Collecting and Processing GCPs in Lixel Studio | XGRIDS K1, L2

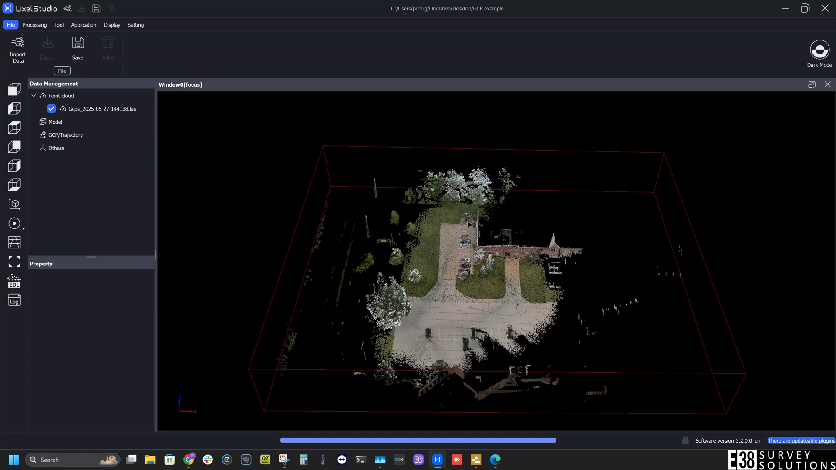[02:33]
Now that the processing has finished we have our cleaned up point cloud geolocated with our ground controls.